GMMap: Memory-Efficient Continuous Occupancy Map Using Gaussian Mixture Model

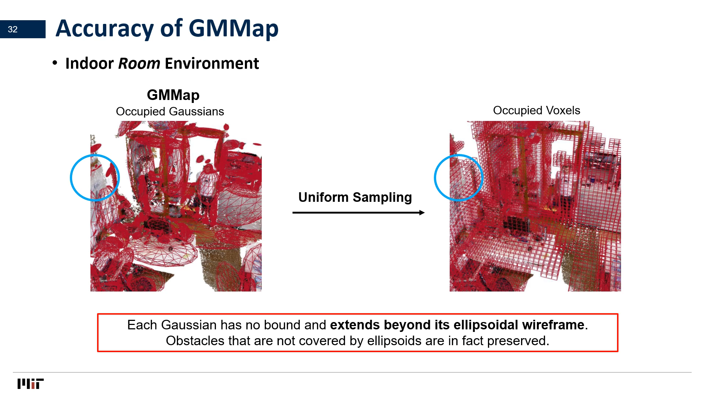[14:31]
uniformly sampling the map at a fixed voxel resolution. Due to the flexibility of Gaussian representations, RGM map for this indoor room environment requires 176 kilobytes, which is more than an order of magnitude lower than octomap at similar accuracy.
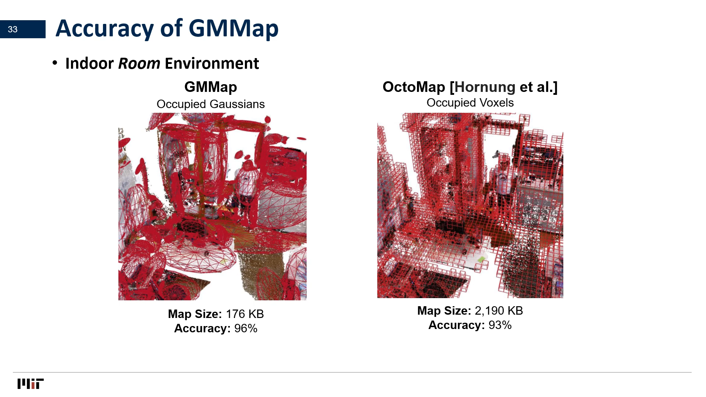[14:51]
Visually, you can observe that each Gaussian ellipsoid covers a surface that is represented by multiple smaller voxels in octomap. Compared with the state-of-the-art Gaussian-based framework NDTOM, RGM map achieves slightly higher accuracy while reducing the map size by half. In NDTOM, each Gaussian is sized similarly. In contrast, our single-path depth image processing allows our Gaussian to flexibly adapt to the size of each object,
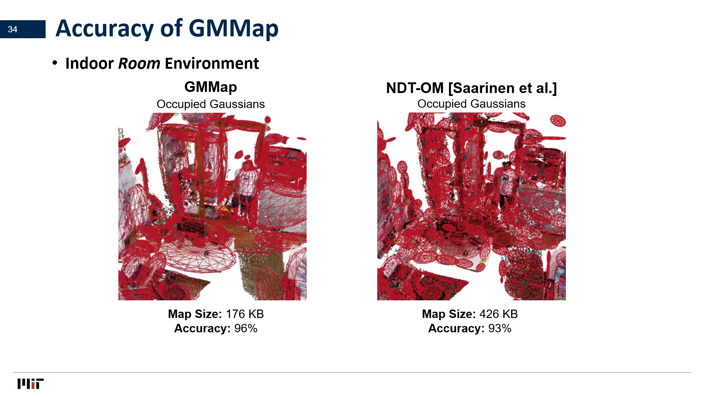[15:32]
which leads to a lower map size. Across multiple indoor and outdoor environments that we've tested on, RGM map achieves comparable accuracy while reducing the map size by 56% to 98% compared with prior works.